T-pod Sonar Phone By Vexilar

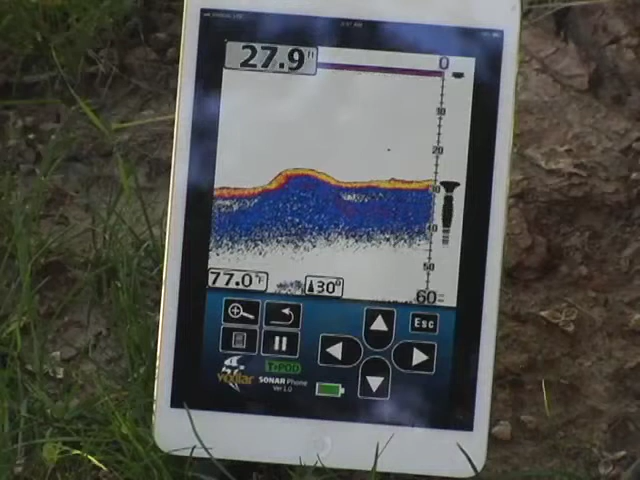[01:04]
Sonar phone is truly a transformational product in many ways because it unleashes the power of mobile technology. technology.
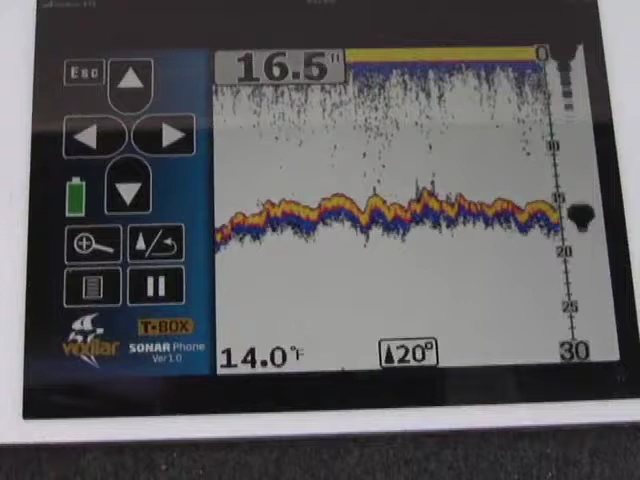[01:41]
On screen: water 14.0°F
It is truly amazing what Wi-Fi can do when you link it to your smartphone or tablet. With sonar phone, you can take this system anywhere in the world.
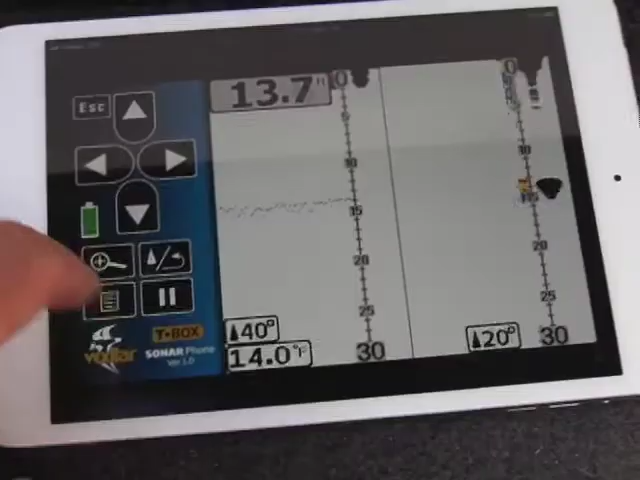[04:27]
On screen: water 14.0°F
Check out the functions. Check out the menus.
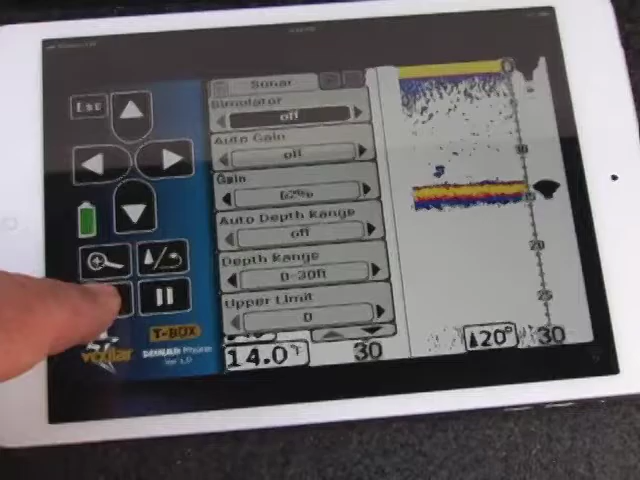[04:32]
See all the things that the sonar phone can do. It's amazing. But remember, the app is for free, so you'll want to check it out.